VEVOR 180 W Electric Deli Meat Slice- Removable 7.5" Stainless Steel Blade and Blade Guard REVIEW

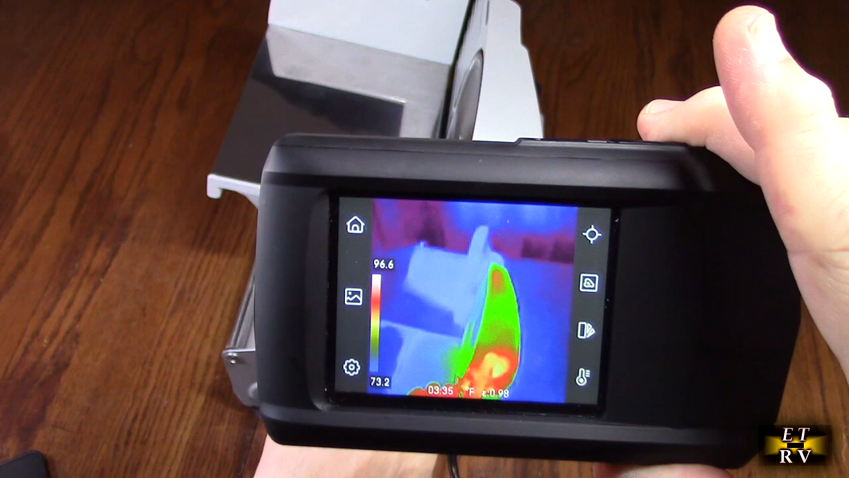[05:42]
On screen: scale top 96.6°F, scale bottom 73.2°F
And that's great. That means that they've got it set up to dissipate heat. No heat on the blade, really.
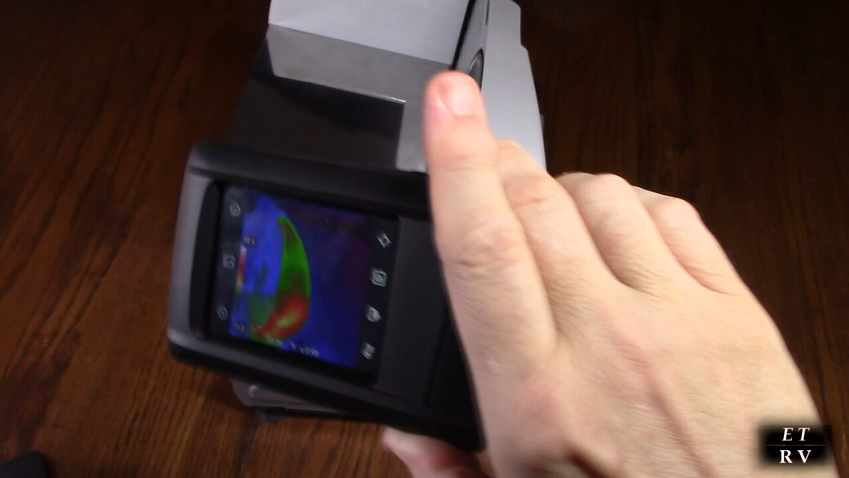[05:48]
So that is normal for that to warm up. That's how it dissipates the heat from the motor and the gearbox.